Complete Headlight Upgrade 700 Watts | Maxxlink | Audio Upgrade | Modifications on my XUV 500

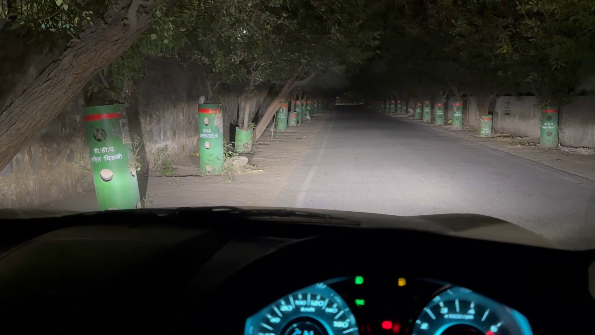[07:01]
ये हमारी लो बीम है 300 वॉट्स और ये हाई बीम है विच इज़ ऑल्सो 300 वॉट्स और ये कोई बंदा है।